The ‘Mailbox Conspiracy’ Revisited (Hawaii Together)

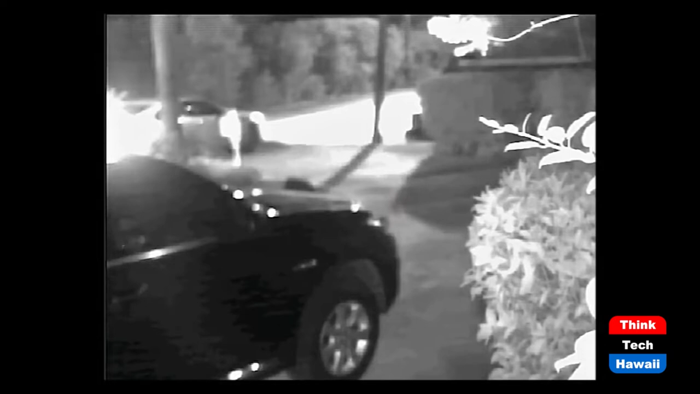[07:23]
and three of them caught the alleged crime. So you're seeing one of them. This is the clip that was shown at trial, and this is the clip of the person stealing the mailbox, which is allegedly Gerard Puana. What I want the viewers to see is I want you to take a look at how he rocks the pedestal in the mailbox and how it's taken off, because that's a very important clue as to how this crime was actually staged.